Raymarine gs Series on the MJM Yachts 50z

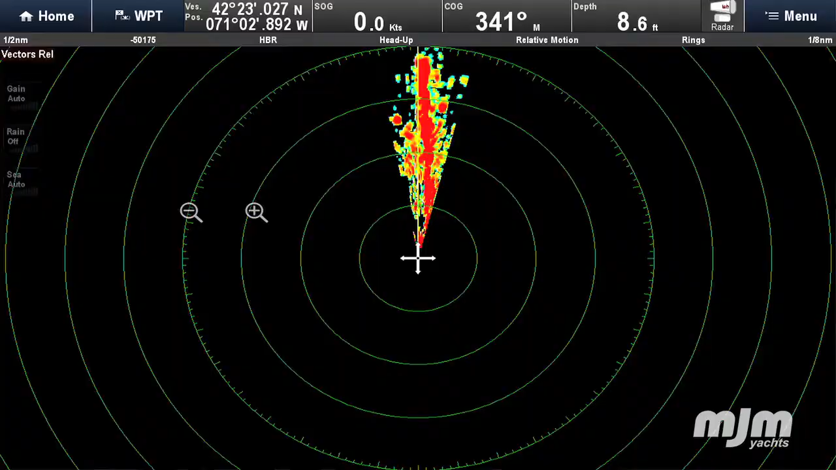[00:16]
This is our flagship navigation system. We know one of the things that MJM owners really like about GS series is its flexibility.
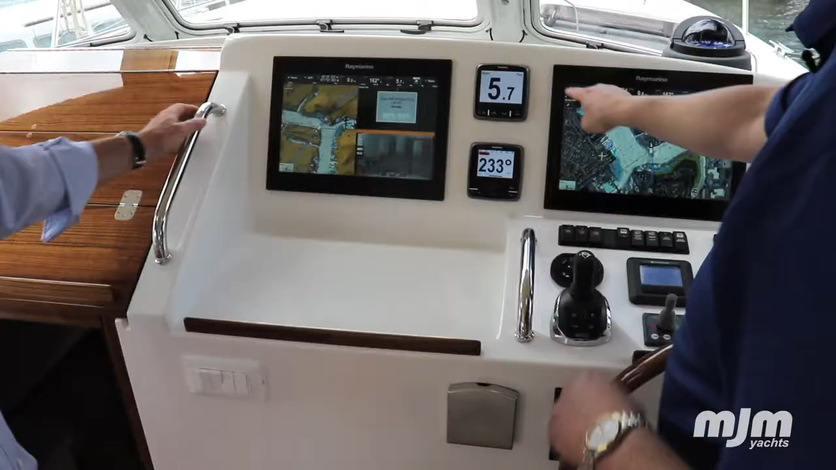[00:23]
Dual Raymarine GS series displays are featured on the MJM 50Z to display electronic charts,
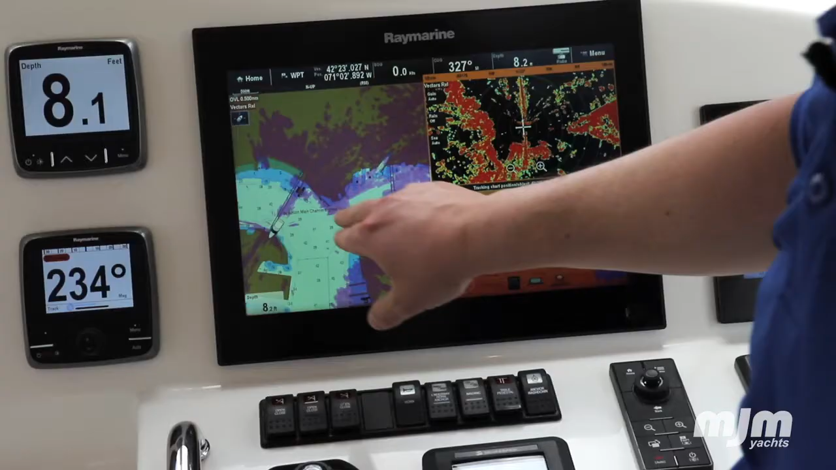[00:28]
radar, thermal imaging, and engine data.
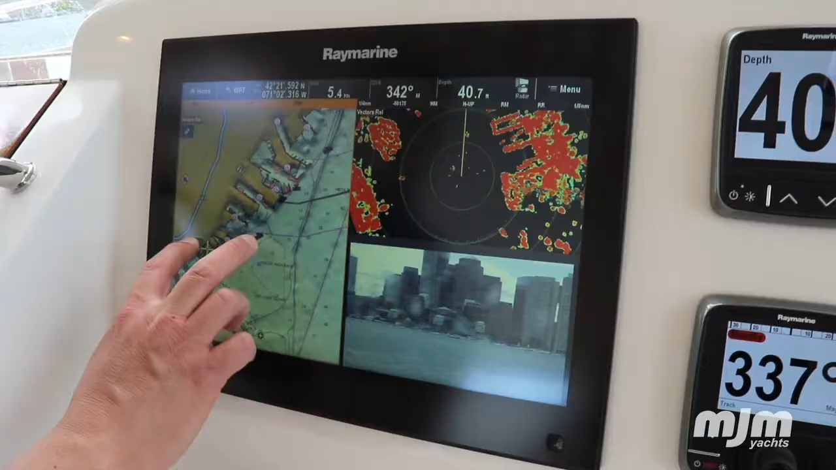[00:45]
Wherever you touch the screen that marks the cursor.
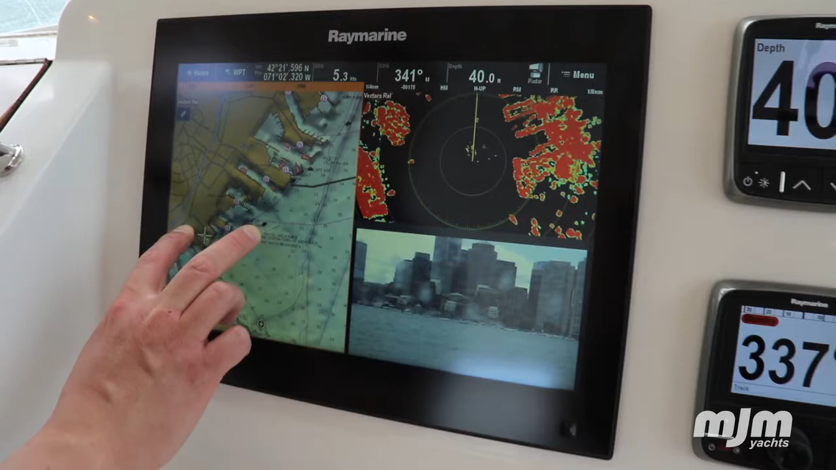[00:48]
Bob Johnstone customizes the upper data bar with quick navigation info such as range and bearing to cursor,